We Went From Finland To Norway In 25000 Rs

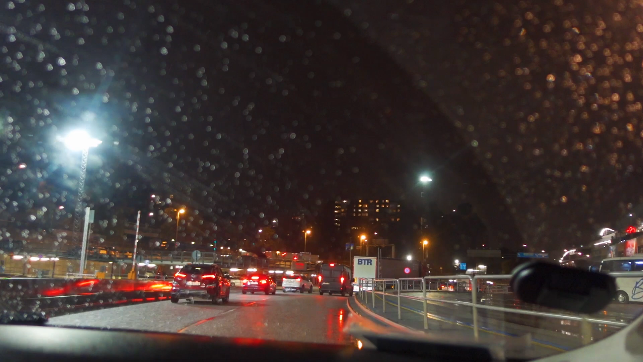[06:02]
तो अभी हम लोग आए स्वीडन, स्वीडन में बस हम लोगों ने खाना खाया, अभी हम लोग निकल ले नॉर्वे के लिए।
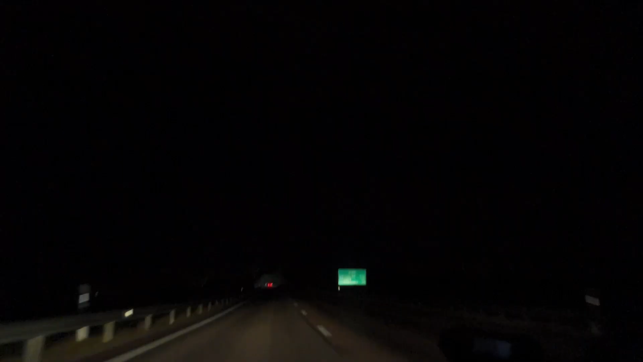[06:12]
देखो भाई यहाँ तो ना बंदा ना बंदे की जात, सिर्फ गाड़ियाँ, लगे तो गए काम ऐसा उतरेगा पुलिस वालों को भी नहीं मिलेंगे तो काम पूरा उतरेगा भाइयों।
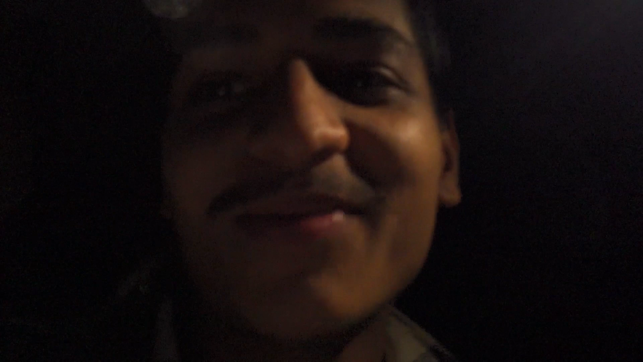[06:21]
तो अगर पहुँच गए नॉर्वे तो आपसे वापस मिलते हैं, ओके बाय बाय। जी तो हम पहुँच चुके हैं नॉर्वे
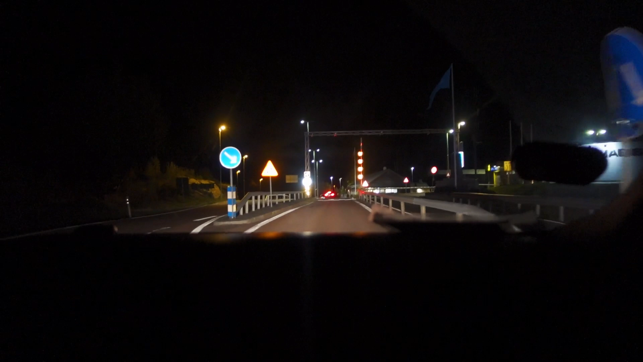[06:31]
और ये अभी हम बॉर्डर क्रॉसिंग कर रहे हैं। ये आ गया बस, कस्टम आ गया।
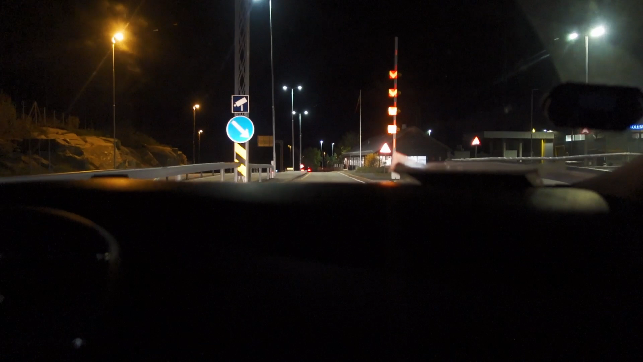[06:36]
कस्टम अगर डिक्लेयर करने के लिए तो वहाँ जाओ, वरना सीधे घुस जाओ।